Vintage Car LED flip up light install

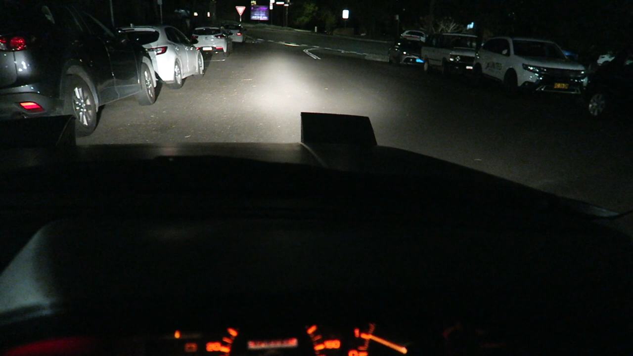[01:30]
So here we can see right hand side is brighter than left because that's the new one. The left one's obviously a bit dirty but yeah the illumination here in the camera actually looks pretty good. on the street not so good and a lot yellower. We'll see how we go with the vintage LED headlights. They're gonna be a lot brighter I would say.
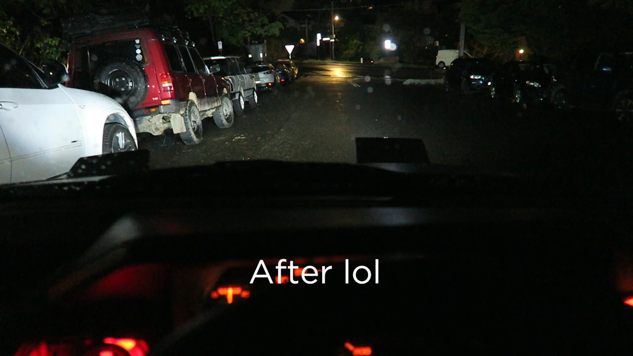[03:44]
So as you can see I definitely need to adjust the point of aim a bit lower but it is bright, it's good.
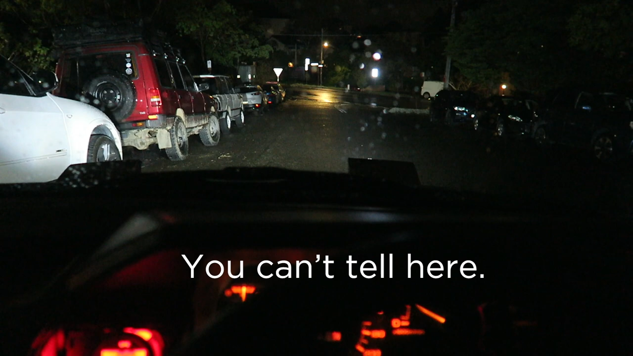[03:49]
The light is nicer too. It's just so easy to see everything. Not that it was hard before but man, this is so much better.